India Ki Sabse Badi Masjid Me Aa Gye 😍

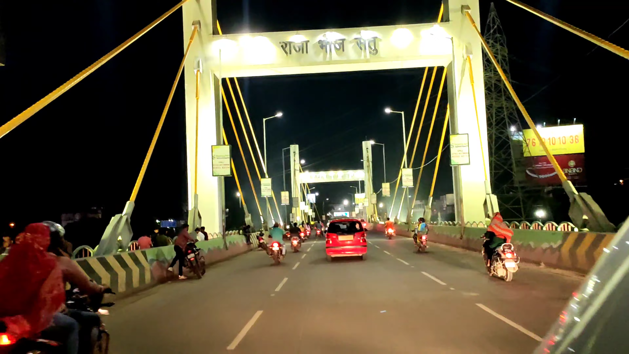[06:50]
तो गाइज, अभी हम आए है, राजभोज सेतु ब्रिज पर,
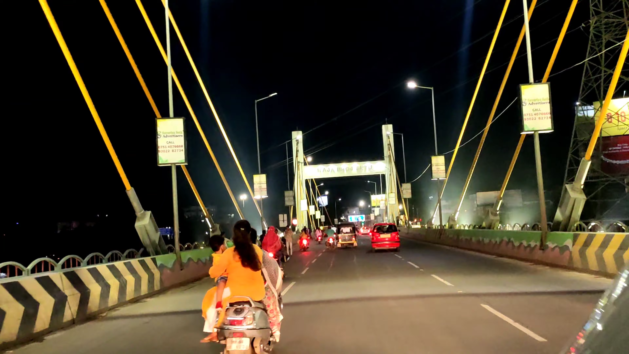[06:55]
यहाँ से जो है, वियू लेक का वियू जो है,
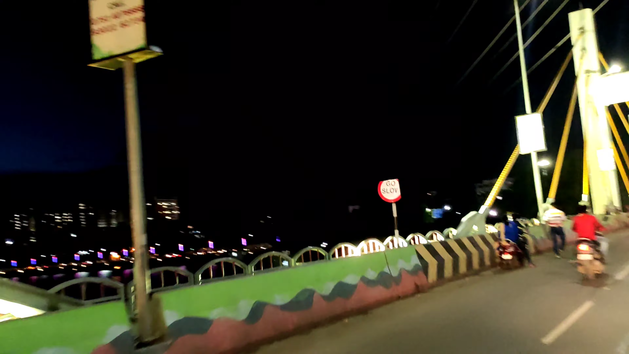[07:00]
बहुत ही प्यारा वियू आता है, देख सकते हो कितना प्यारा लग रहा है,
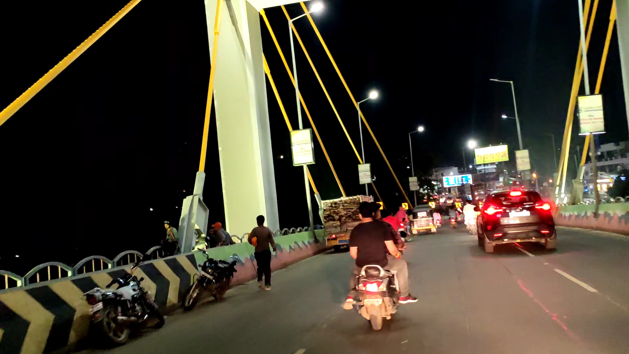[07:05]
भोपाल का, मैंने सुना है, भोपाल के इस
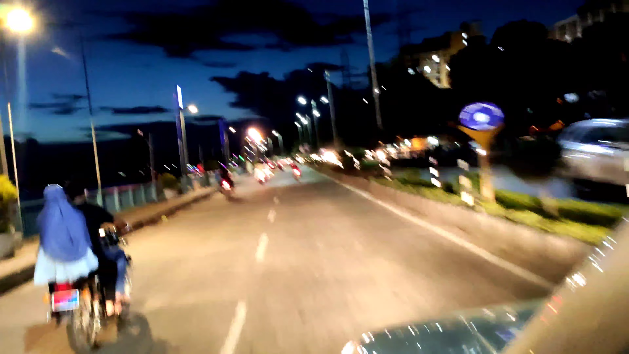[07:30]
और भी और सब फोटो किनिक कर रहा है, देख सकते हो, तो अभी हम राजभुच सेतू ब्रिज से अपनी काल लेकर निकल रहे हैं, वियाईपी रोड की तरफ,
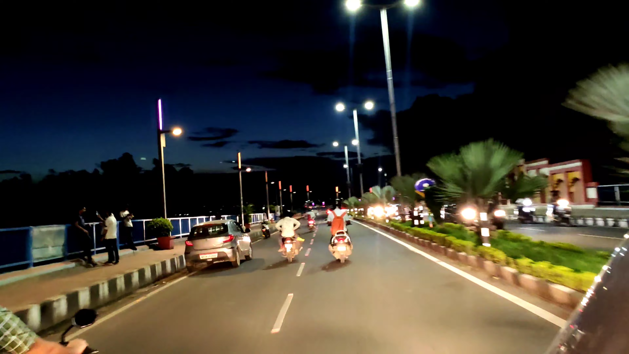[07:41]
इस ब्रिज को क्रोस करने के बाद ही वियाईपी रोड जो है स्टार्ट हो जाता है, और वहाँ के नजारे मैं आपको आगे चलके दिखाता हूं,